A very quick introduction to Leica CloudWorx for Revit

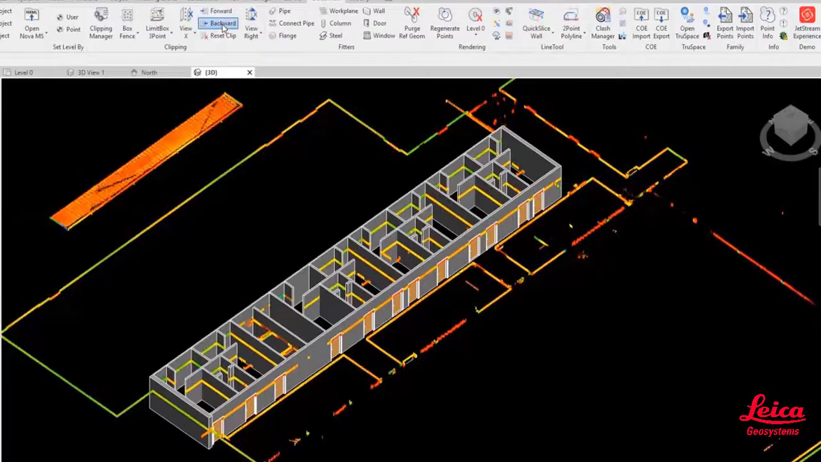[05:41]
And then we can just use the forward and backward movement of the slice just to double check and verify that everything has been put together correctly.
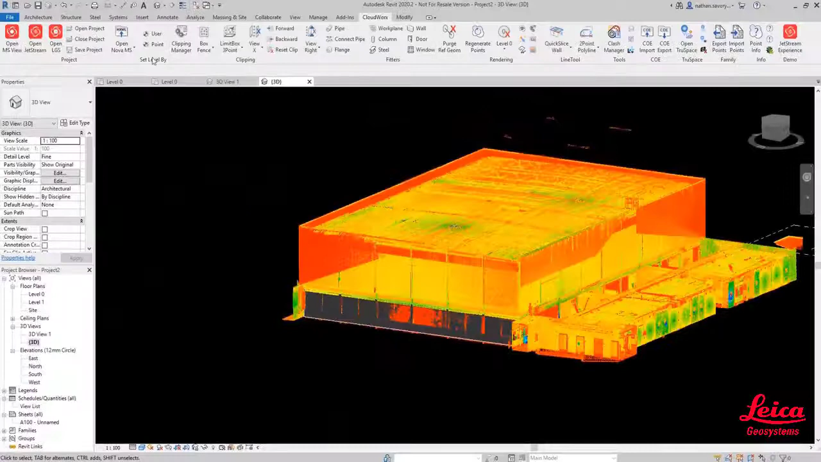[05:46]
So there we go. We're back to the full point cloud and now we're looking at inserting some windows.
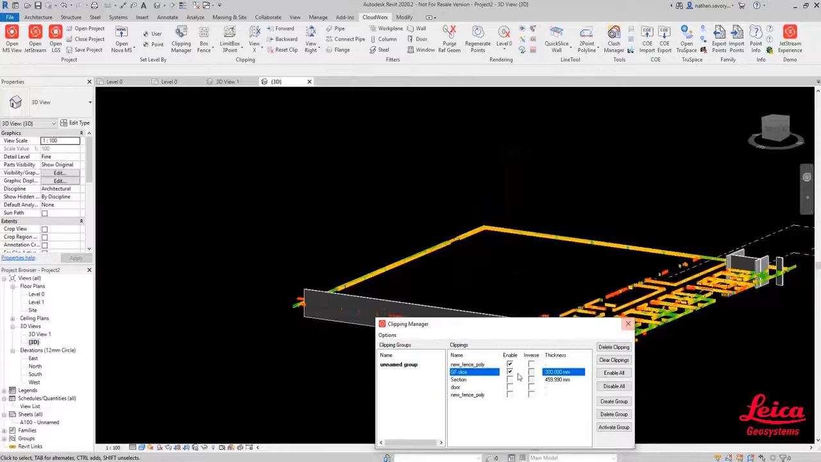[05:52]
We're actually now going to use the window fitter tool within the CloudWorks ribbon.
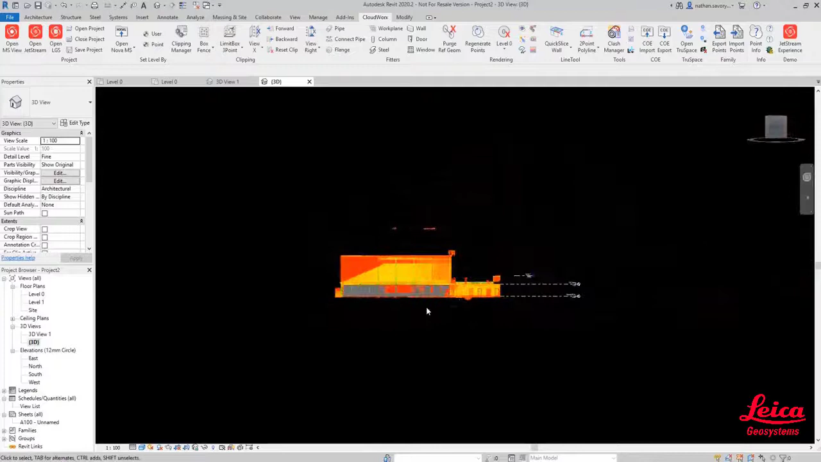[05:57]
And we're just going to line ourselves up on this side face where we've just created one of those generic
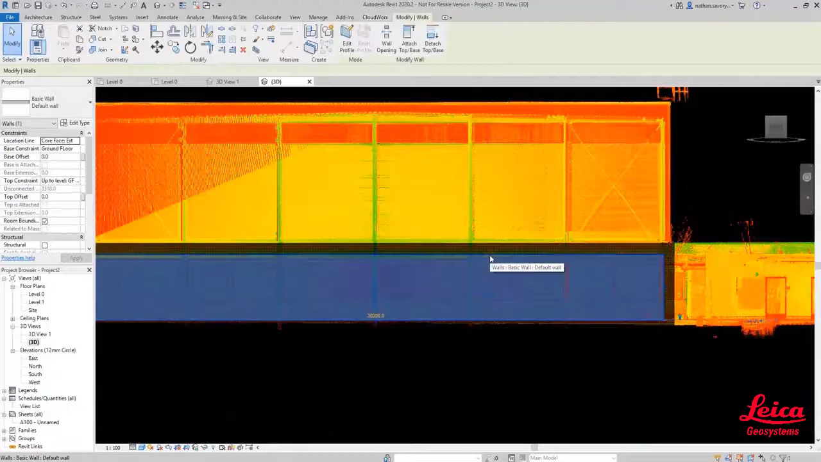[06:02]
walls based on the parameters that we've defined.
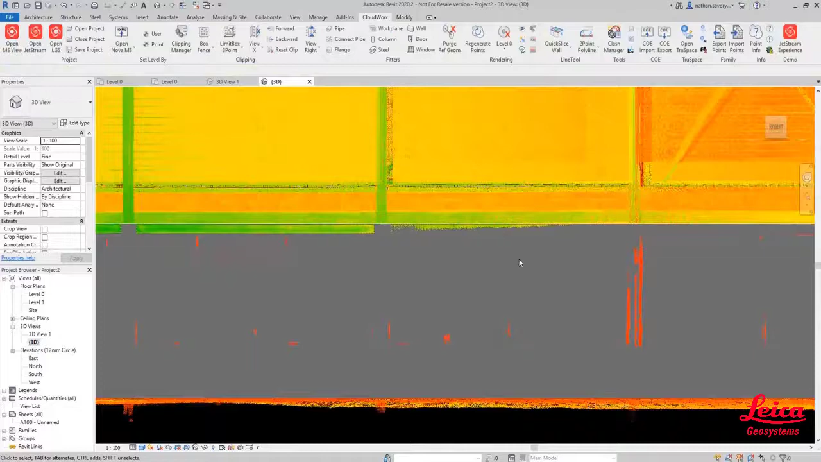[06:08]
And then we're going to go to the CloudWorks menu and we are going to now use the fit window function. So it opens up a similar dialog.
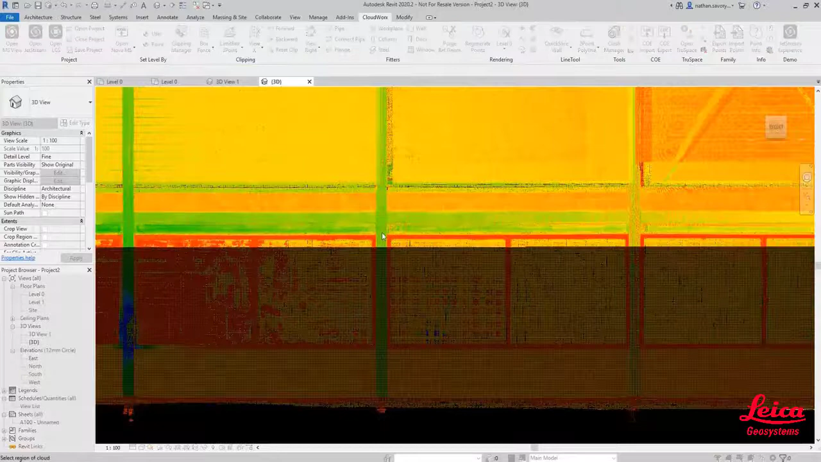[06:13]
And now we're just going to start picking directly on the point cloud in that 2D view. And it will do exactly the same as it's done for the walls and for the doors.
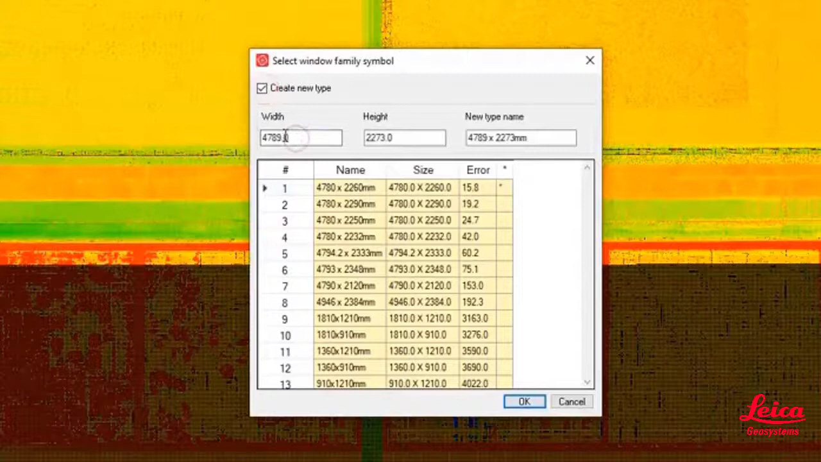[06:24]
And it will give us the closest match and we can override that and give it a new name as well so that we can reuse that. Now being that these are all pretty uniform along this side, I think they're exactly the same window.
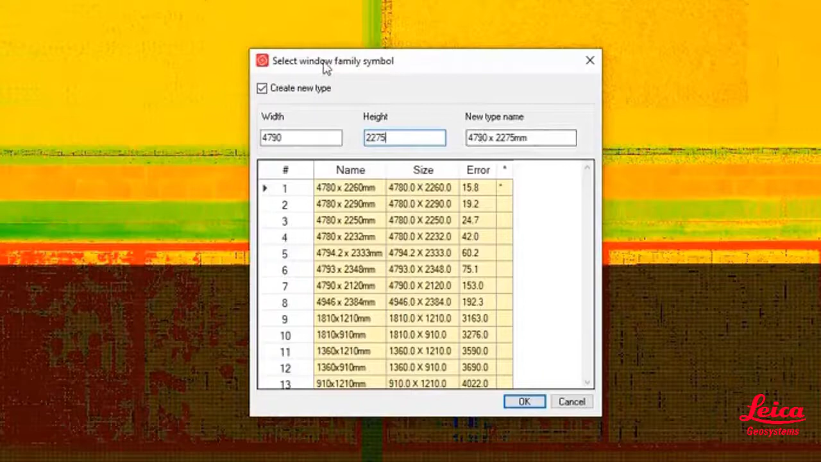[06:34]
Hopefully we can just reuse that time and time again. So what I've done is I've sped up this part of the video now so you can see the creation.
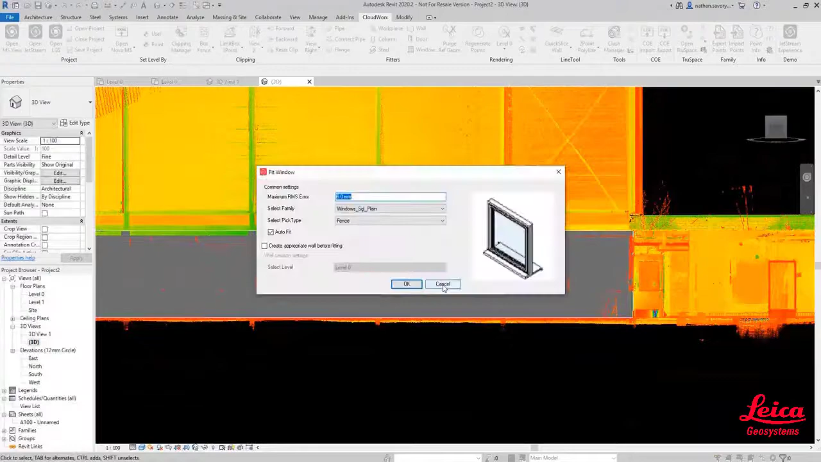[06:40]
So we're just going to duplicate that five or six times along this facade and